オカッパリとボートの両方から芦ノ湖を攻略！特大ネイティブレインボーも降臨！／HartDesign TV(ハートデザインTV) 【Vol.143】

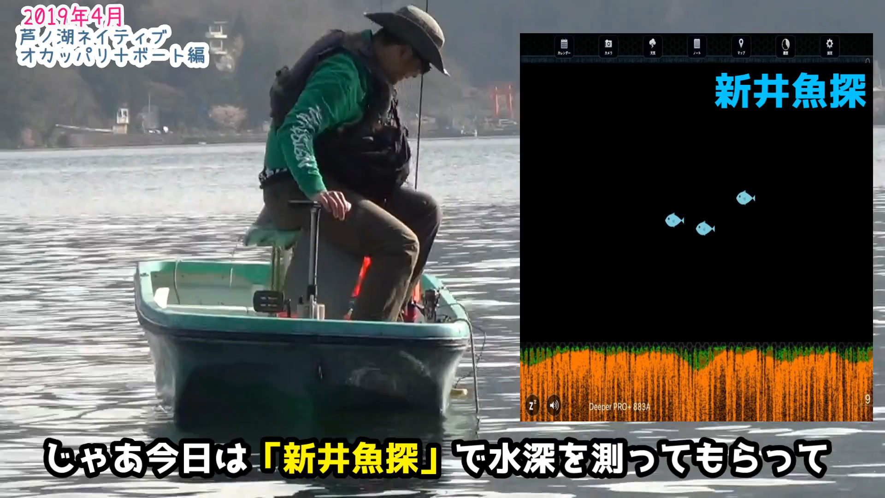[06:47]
魚とかも映るんですか
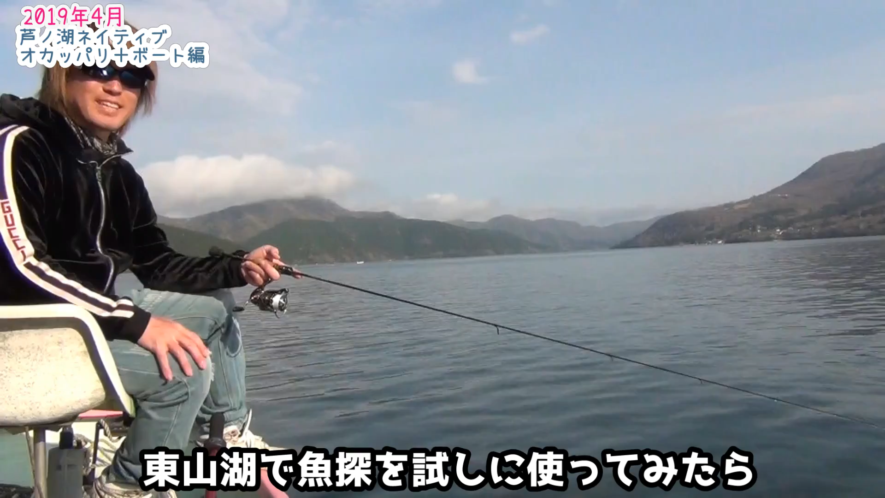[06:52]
東山湖で魚タンを試しで使ってみたら全層に魚がびっしり映ってくるらしい今日はそんなことはないですか
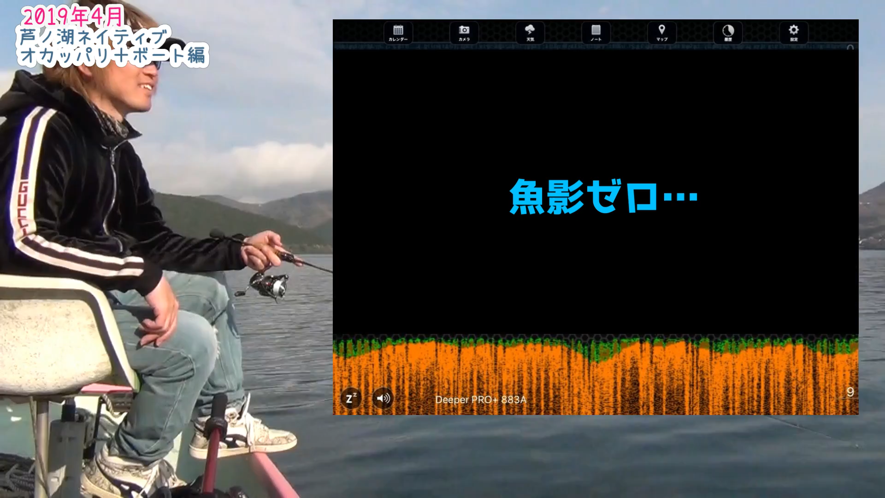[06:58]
マジっすか絶望じゃないですか今のところイワしか釣ってないらしい
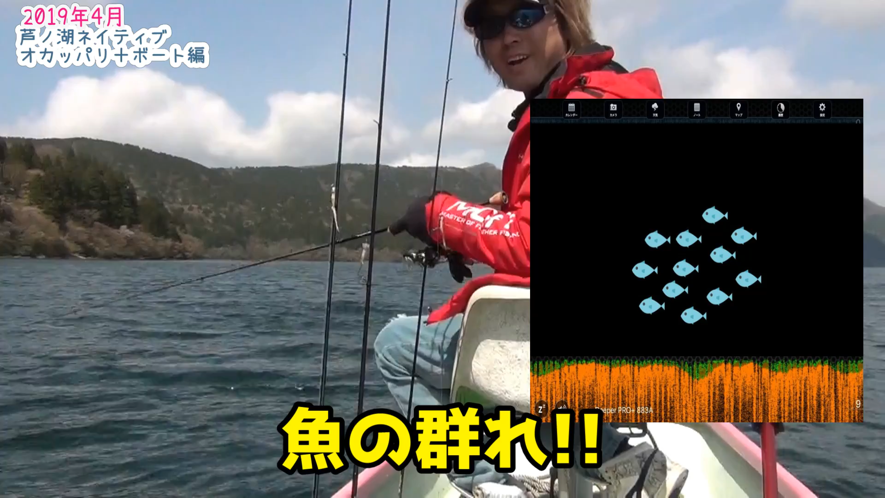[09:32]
魚の上 やっぱここなんだな魚の通り場ってなぜかここなんだなテンション上がるわこれ 魚たんの反応がえぐいおっ来た あった?いるね